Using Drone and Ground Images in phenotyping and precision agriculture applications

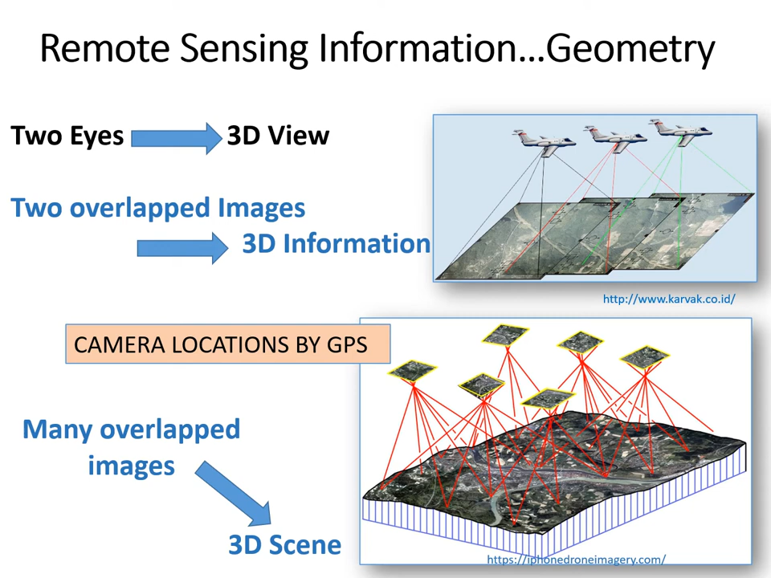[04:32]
process them in order to reconstruct the geometry of the scene and capture three-dimensional information. And those could be different plant metrics, tent size, like the canopy height, the canopy size. And we can utilize this information also in our agricultural applications. After reconstructing the geometry of the scene using the overlapped images, we can create three-dimensional information and use this information to create one image mosaic of the whole field from individual images. And also we can create one image
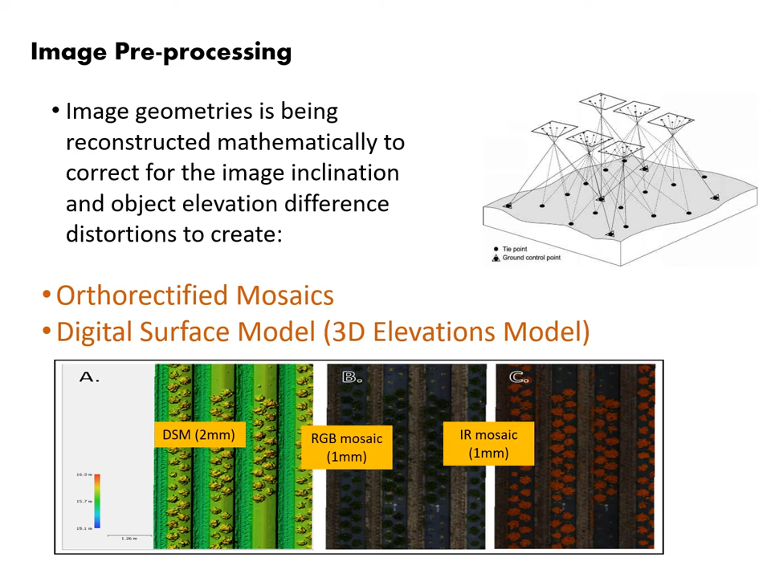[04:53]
where each pixel represents the height of the object. And this would be our 3D information from the images to do our applications. Now I will present applications of high resolution imagery.
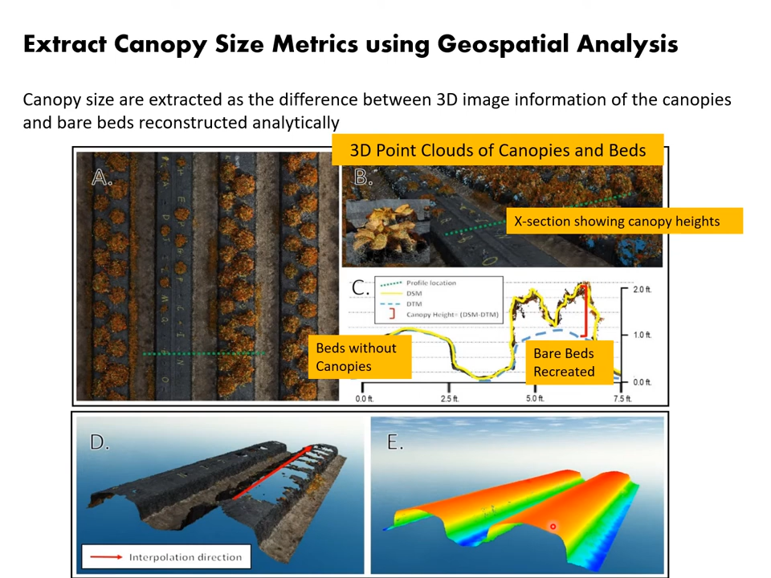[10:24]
But after removing the canobies from the bits every week, we capture the data, fill it out by interpolation, and then subtracting the canobies, the surface of the canopy from the beds as interpolated, and using this information to capture the three dimensional information of each plant on the bed.